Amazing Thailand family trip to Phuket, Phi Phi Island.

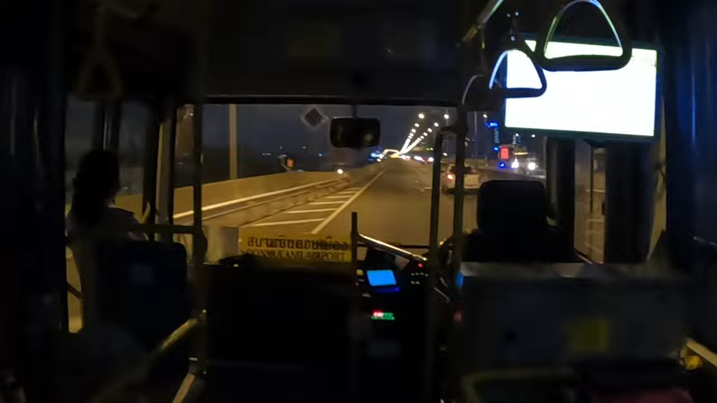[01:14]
Now the bus drive takes around 1 hour from the airport to the Khao San Road in central Bangkok.